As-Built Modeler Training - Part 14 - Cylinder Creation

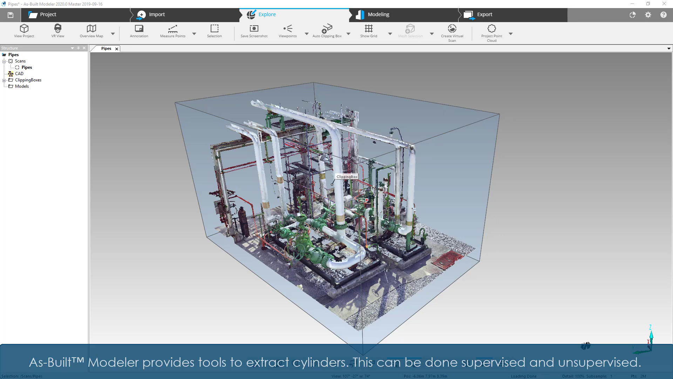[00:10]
As Built Modeler provides tools to extract cylinders. This can be done supervised and unsupervised. To generate cylinders, a best practice, as usual,
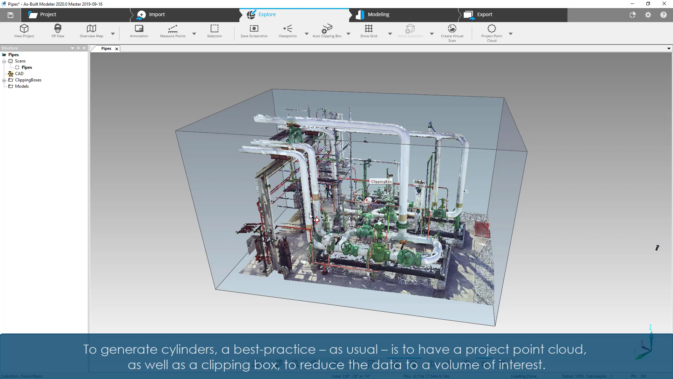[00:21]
is to have a project point cloud as well as a clipping box to reduce the data to a volume of interest.
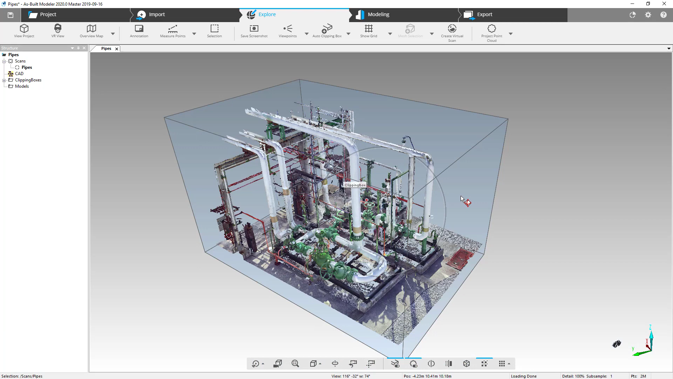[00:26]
Go to the Modeling tab and select the Create Cylinder tool from the group to start the supervised extraction of cylinders.
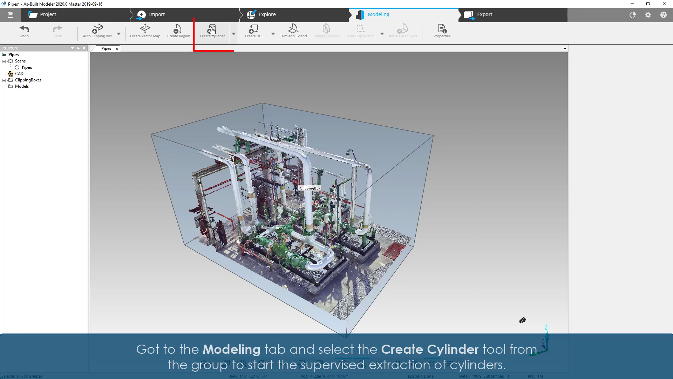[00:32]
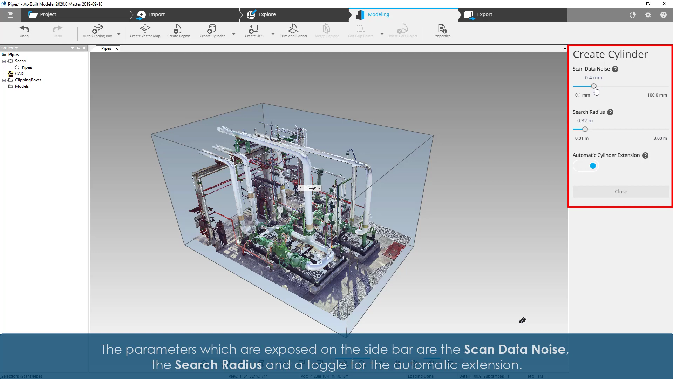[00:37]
The parameters which are exposed on the sidebar are the scan data noise, the search radius, and a toggle for the automatic extension.
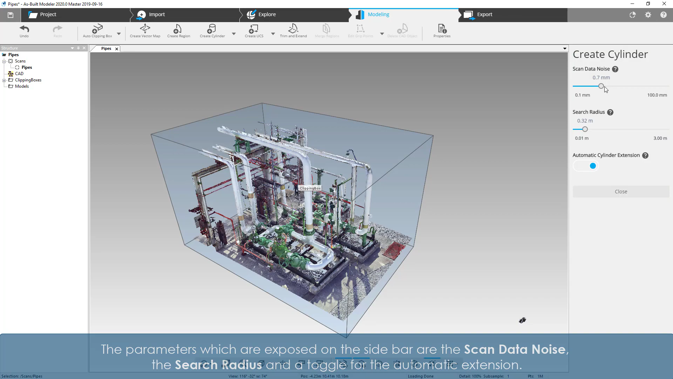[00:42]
The creation is easy.
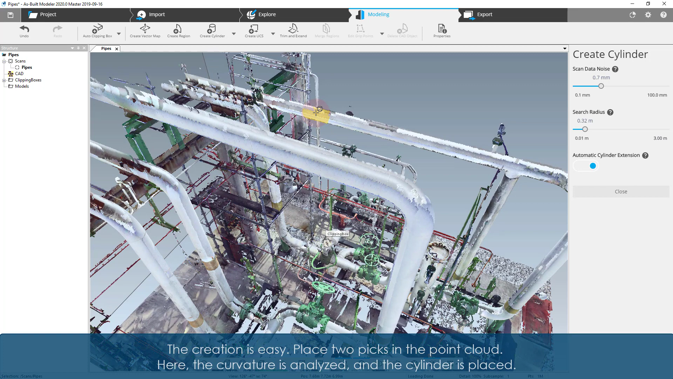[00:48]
Place two picks in the point cloud. Here, the curvature is analyzed and the cylinder is placed.
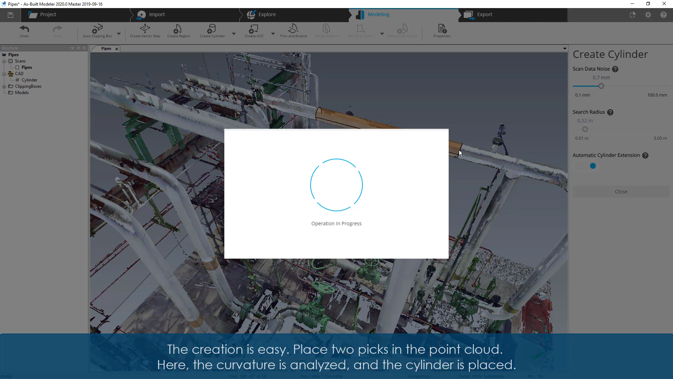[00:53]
Due to the low scan data noise value, there is a high chance that the automatic extension fails.
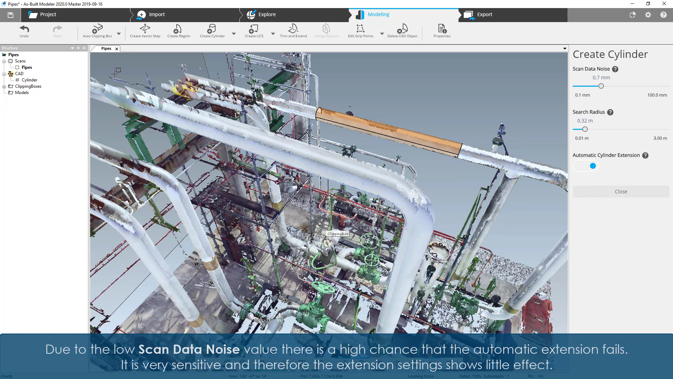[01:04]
It is very sensitive and therefore the extension settings show little effect. If scan data noise is significantly increased, again place two picks. You will then see that the automatic extension
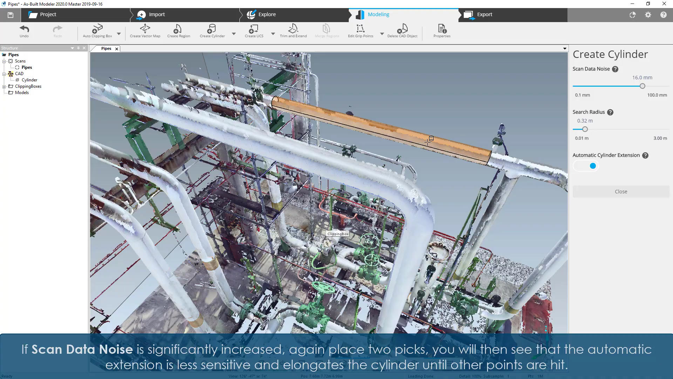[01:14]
is less sensitive and elongates the cylinder until other points are hit.
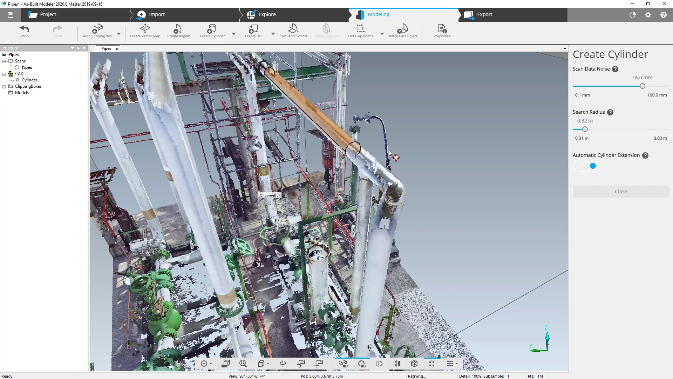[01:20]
Please note that search radius is not the equivalent of the cylinder diameter. Rather, it determines the area that is analyzed to extract the cylinder curvature.
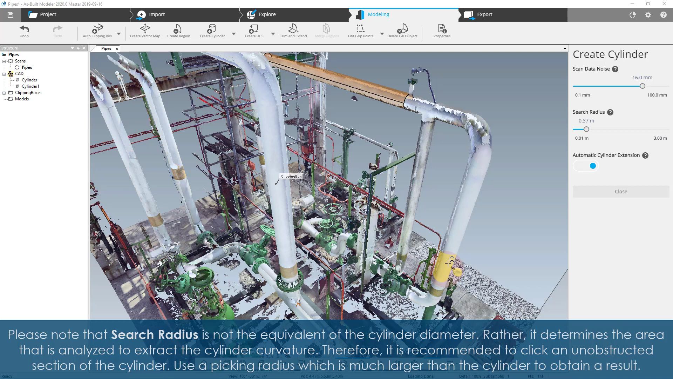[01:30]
Therefore, it is recommended to click an unobstructed section of the cylinder. Use a picking radius which is much larger than the cylinder to obtain a result. Use a picking radius which is smaller than the cylinder to obtain a result as long as it can capture a curvature.
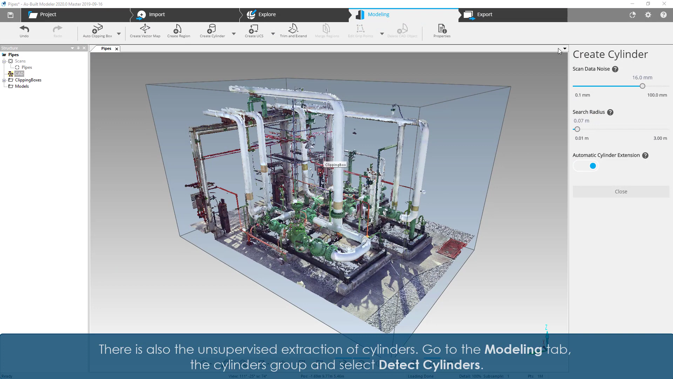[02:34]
There is also the unsupervised extraction of cylinders.
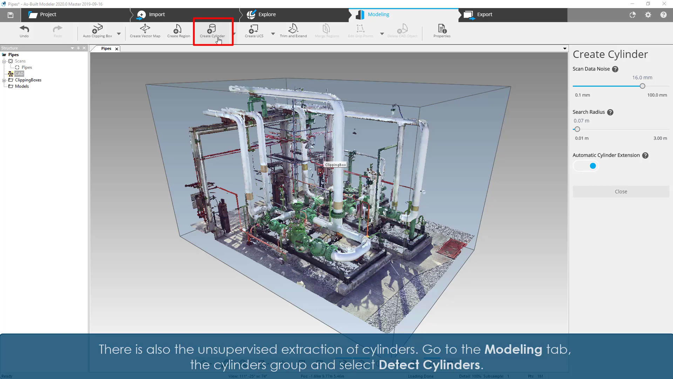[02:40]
Go to the modeling tab, the cylinders group, and select detect cylinders. This opens the side panel where analysis ranges can be specified. Be aware that the analysis will use all visible data points.
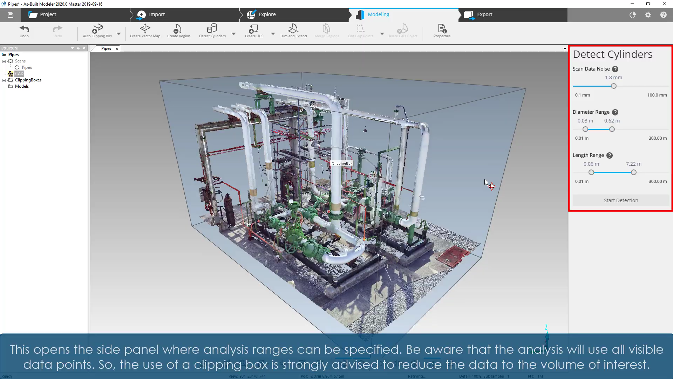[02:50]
So, the use of a clipping box is strongly advised to reduce the data to the volume of interest.
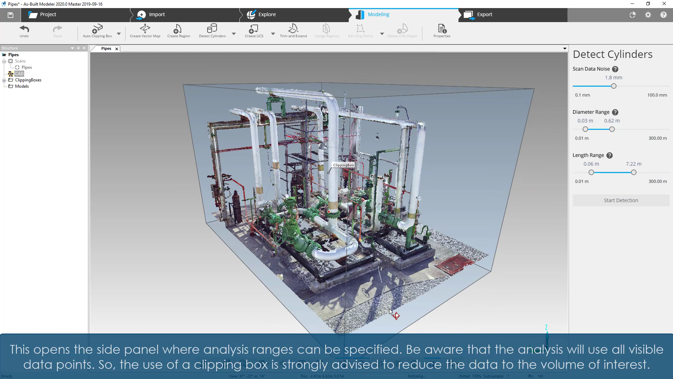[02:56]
The detection algorithm will try to detect all cylinders.
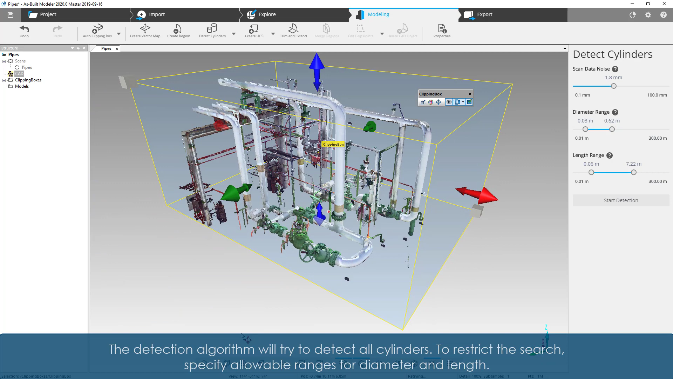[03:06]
To restrict the search, specify allowed ranges for diameter and length. Here, first increase the lower limit of the diameter range. Only allow pipes which have a diameter of at least 8 cm and a diameter smaller than 62 cm.
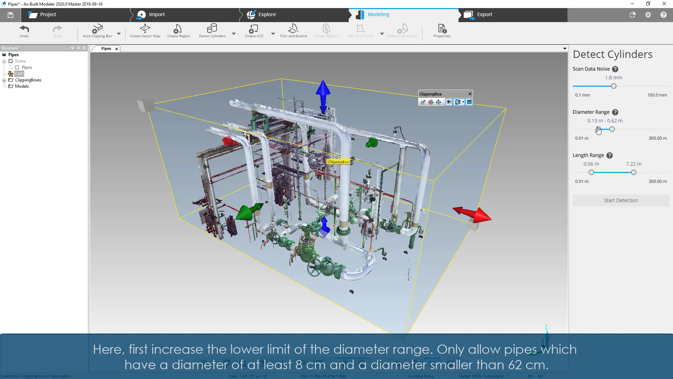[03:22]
Also, restrict the length range. Only allow cylinders which are at least 40 cm long and
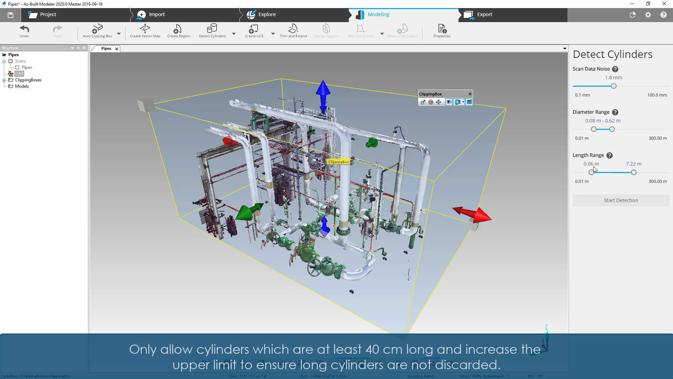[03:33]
increase the upper limit to ensure long cylinders are not discarded. Please note that processing will take some time.
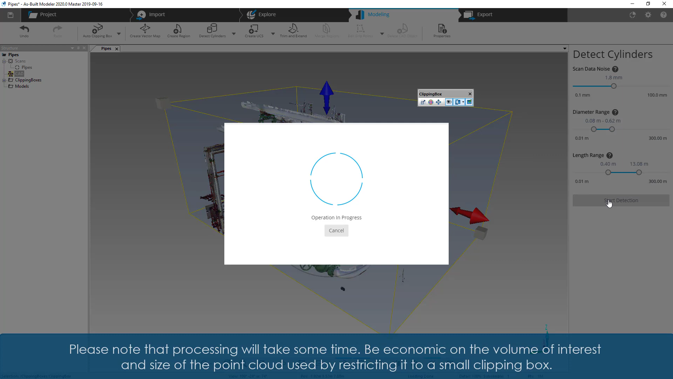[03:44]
Be economic on the volume of interest and size of the point cloud used by restricting it to a small clipping box.
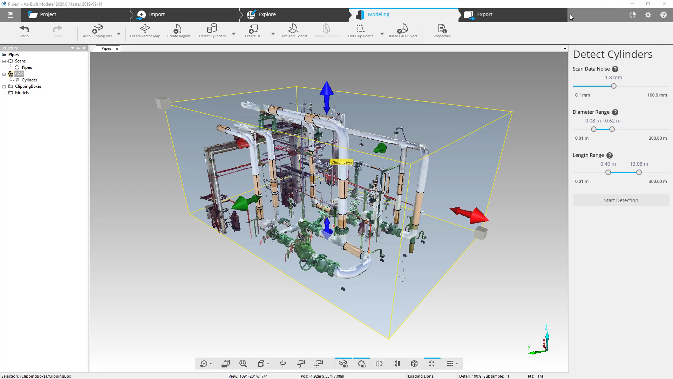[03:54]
The result from the settings used only captured a few cylinders.
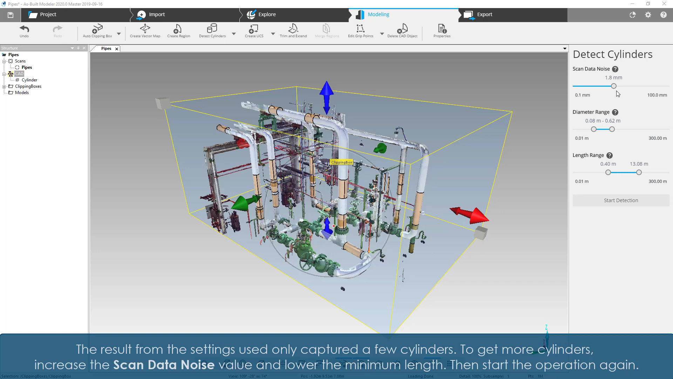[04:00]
To get more cylinders, increase the scan data noise value and lower the minimum length. Then, start the operation again.
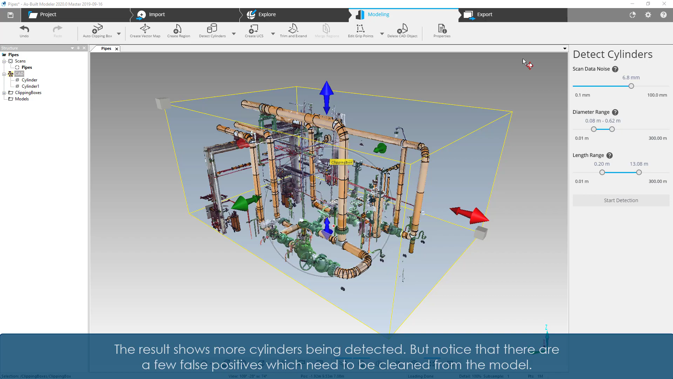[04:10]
The result shows more cylinders being detected, but notice there are a few false positives which need to be cleaned from the model.